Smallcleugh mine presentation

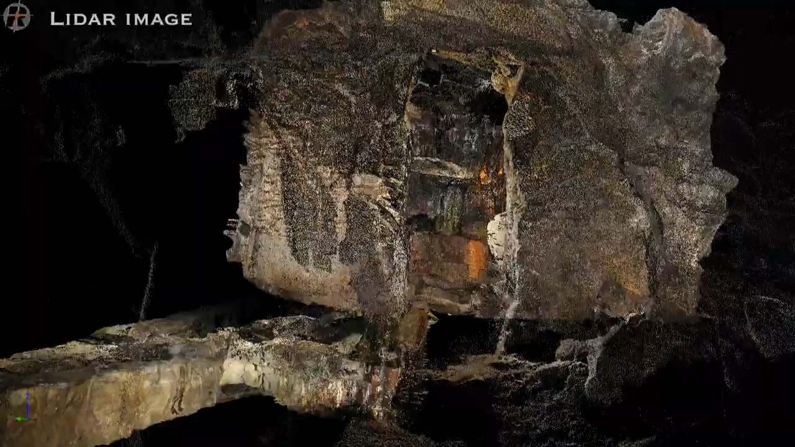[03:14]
drums which the ropes wound round and then over a pulley and down the shaft, and so the horse would walk round and round the drum in an underground chamber.
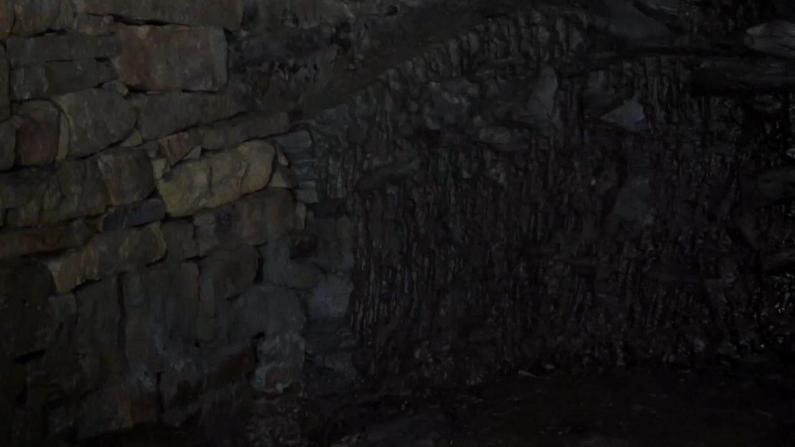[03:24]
There's lots of tick marks on the wall where the mine was just cleaned off the surface so you didn't hit the horse as it walked round the windmill.
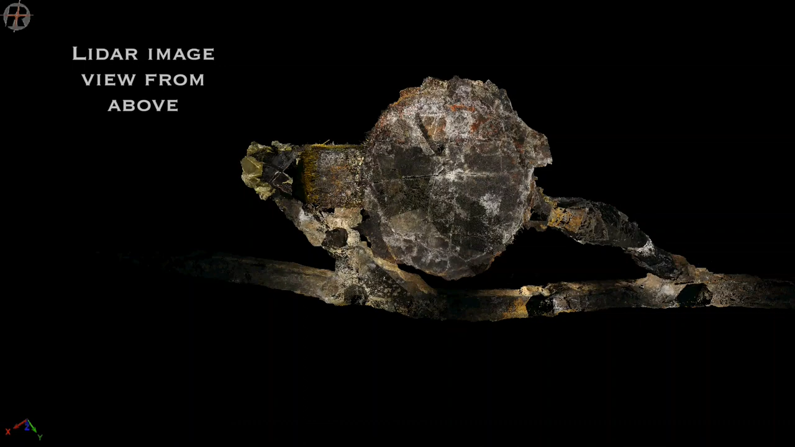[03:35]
As we look round the chamber, we can see this roughly circular in shape, cut out of the solid rock.
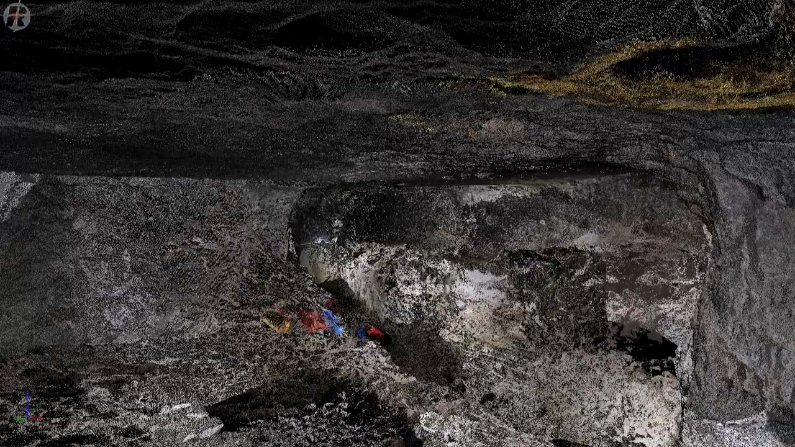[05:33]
The mineralization hot fluids have followed the horizontal layers of the limestone rock and replaced it. All the little holes and cavities have been filled up with minerals, these flats.